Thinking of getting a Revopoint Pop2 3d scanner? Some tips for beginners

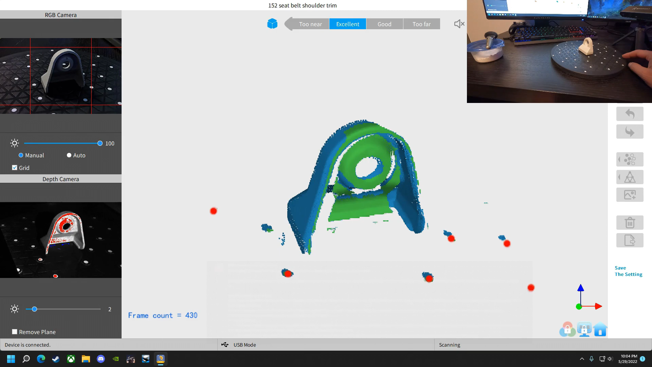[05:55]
Blake Bonney said, 3D scanning is not easy.
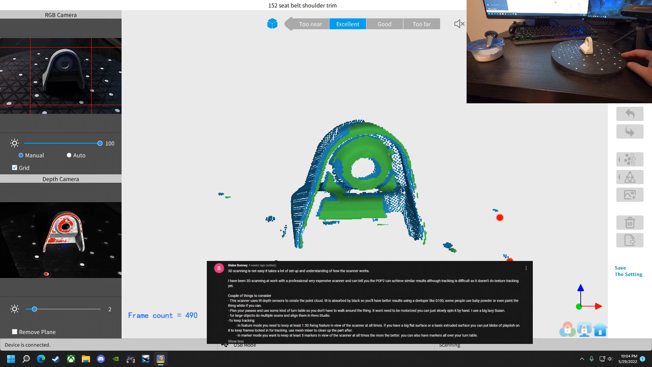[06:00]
It takes a lot of setup and understanding how the scanner works. I've been scanning at work and with a professional,
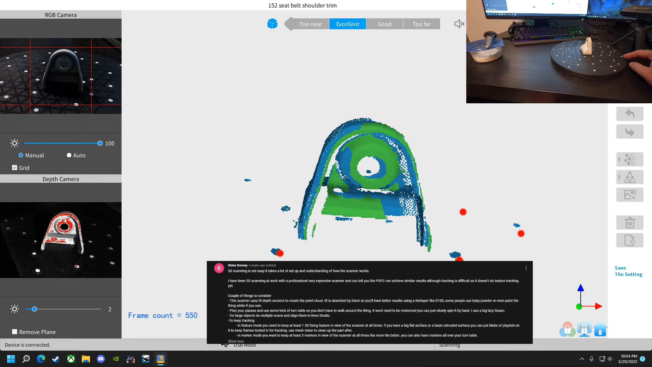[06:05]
very expensive scanner, I can tell you the POP2 can achieve similar results, although tracking is difficult as it doesn't do texture tracking yet.
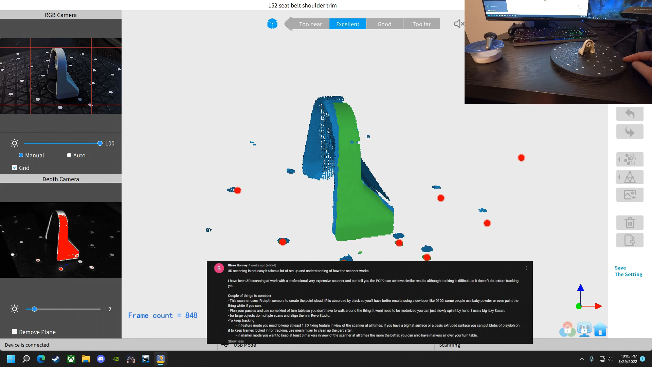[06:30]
Again, plan your passes and use some kind of turntable so you don't have to walk around the thing. It won't be motorized.
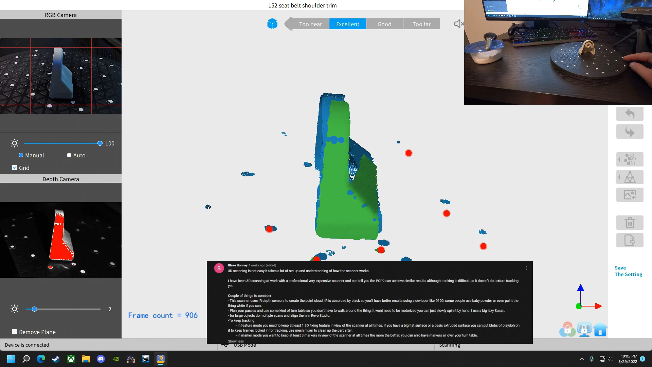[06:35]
You could just slowly spin it by hand. I use the big lazy susan for large objects. Do multiple scans and align them in rifle studio.
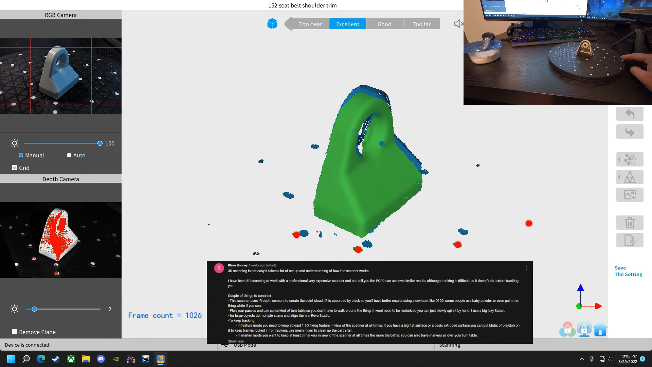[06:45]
To keep tracking in feature mode, you need to keep at least one 3D fixing feature in view of the scanner at all times.
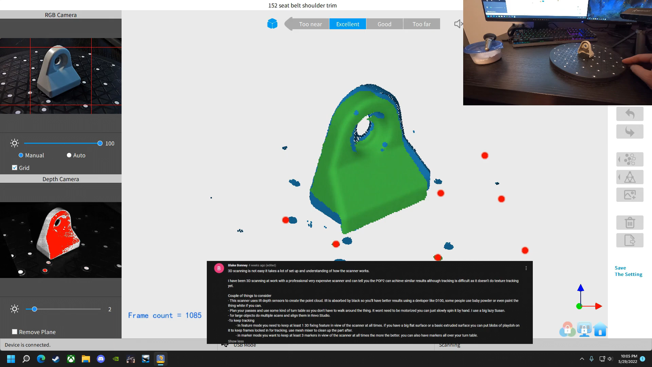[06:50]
If you have a big flat surface or basic extruded surface, you can put blobs of play-doh on it to keep frames locked in for tracking.
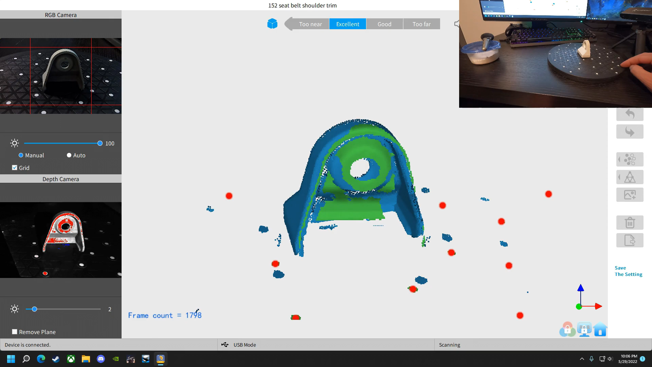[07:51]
my boy Blake had mentioned using blobs
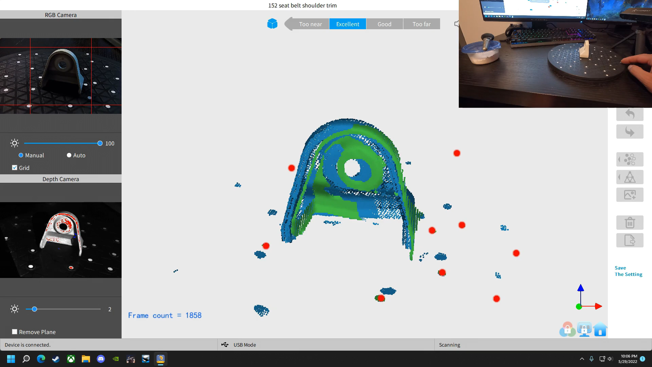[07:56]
of play-doh on larger objects and then that when you're scanning with like a feature option.
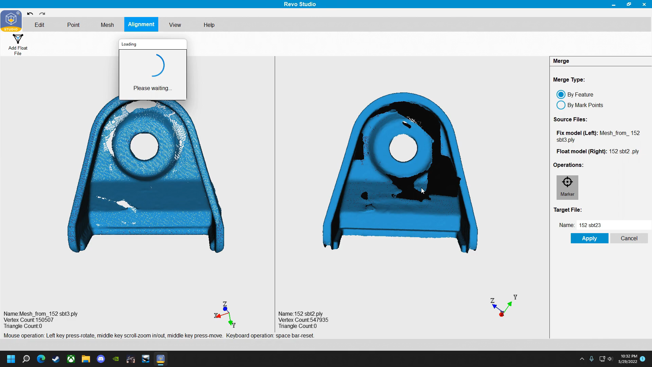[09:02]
I'm putting this piece now together with the two scans that I did at the different positions. And I'll throw them on there and blend them using the feature, which hardly ever works by the way. But when it does, you can see it actually did a pretty darn good job.